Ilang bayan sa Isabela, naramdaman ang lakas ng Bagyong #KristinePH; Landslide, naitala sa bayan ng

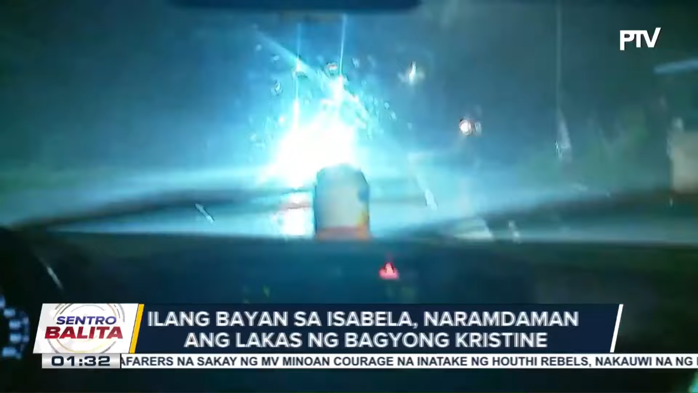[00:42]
May mangalan nilang bumibiyahing sa sakyan pero pahirapan ang pagmamaneho sa zero visibility na daan. Gabi pa lang, nakabantay na ang mga residente rito.